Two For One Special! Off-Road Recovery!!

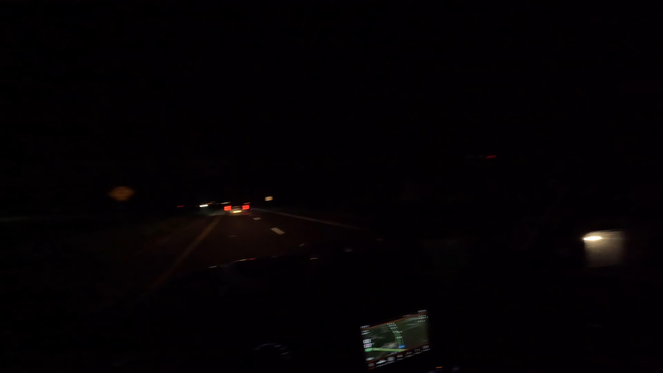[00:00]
Evening, guys. We are heading out to Bryan Beach. We're in the Jeep right now. There's a supposed to be a Dodge Dart that's stuck out there. So I'm meeting Michael out there. He's in his Jeep.
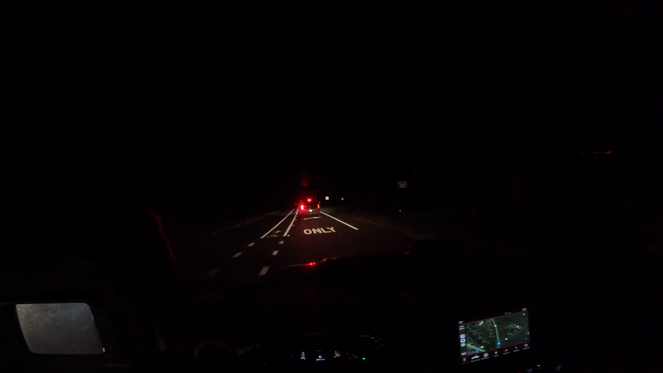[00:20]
He just picked up a new Jeep yesterday, actually. So we're gonna head out to the beach and see if we can't find him and pull him out.
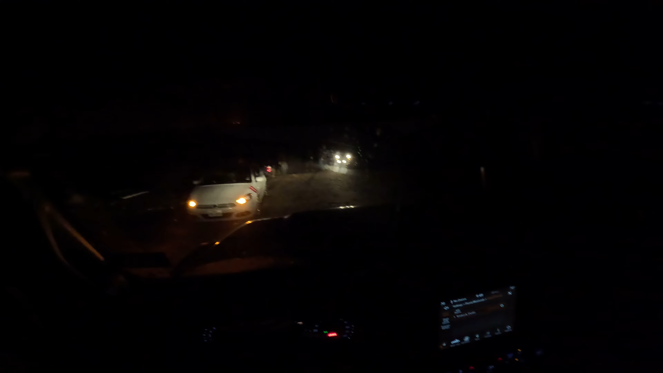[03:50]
So I have to get this one out first. So let me pull up, and then I'll show you my rig. Yeah, we'll pull him out front, and then that way I can get to the back end of that one. Okay. Let me pull up real quick. There's actually two of them stuck. I was only aware of the Dodge Dart.